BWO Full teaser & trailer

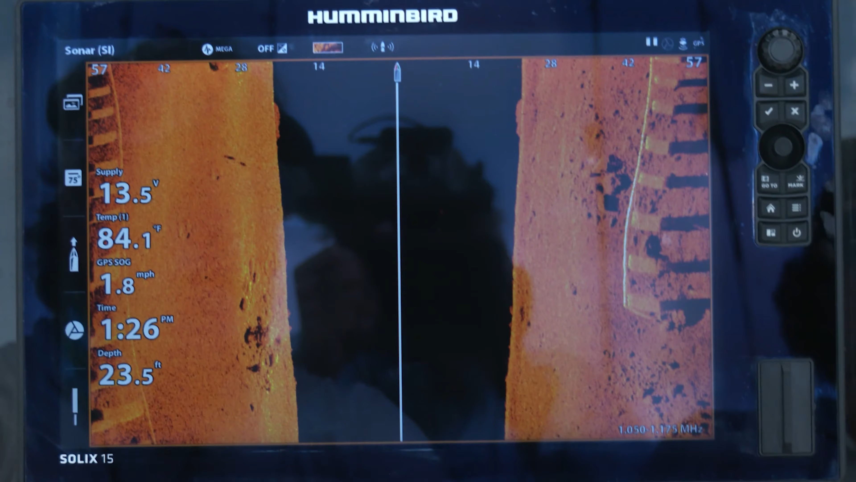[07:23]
On screen: depth 23.5 ft, water 84.1°F, speed 1.8 mph
So we're using the side imaging now on the hummingbird to come around and take a look underneath the Causeway Bridge here to see if there's any fish.
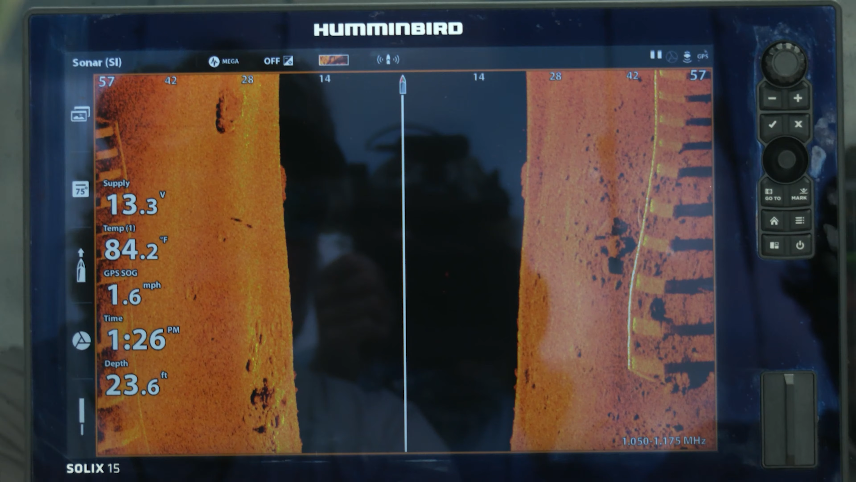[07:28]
On screen: depth 23.6 ft, water 84.2°F, speed 1.6 mph
And I mean, if there is, it will light up on the screen like you would not believe.
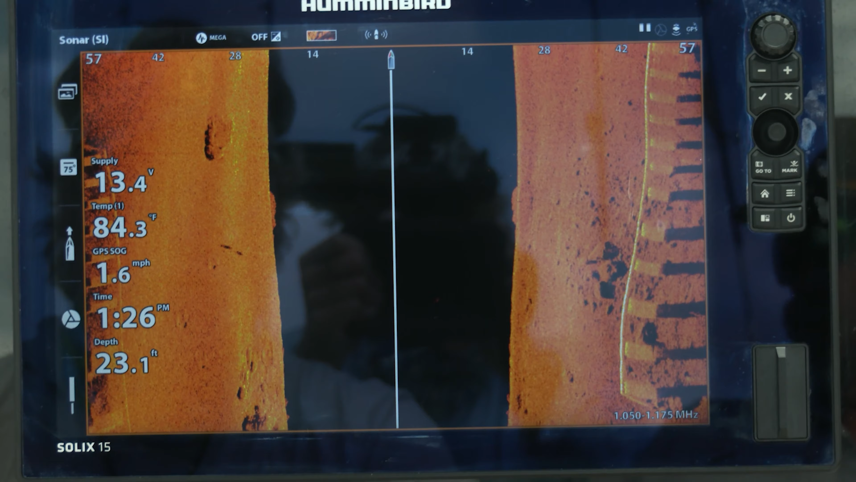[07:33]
On screen: depth 23.1 ft, water 84.3°F, speed 1.6 mph
If there's a school of fish here, we're definitely going to see them.